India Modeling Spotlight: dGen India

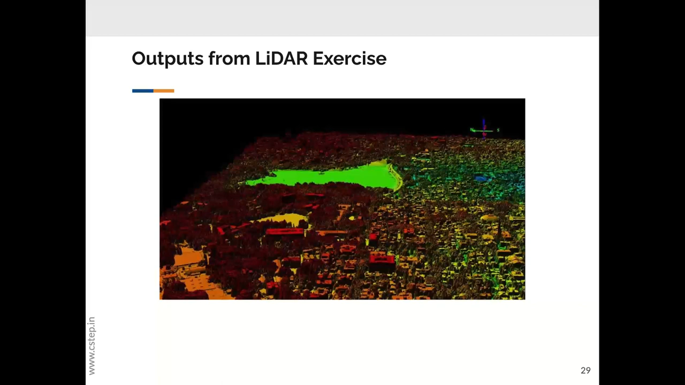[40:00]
Then we can reconstruct the entire city in the form of points.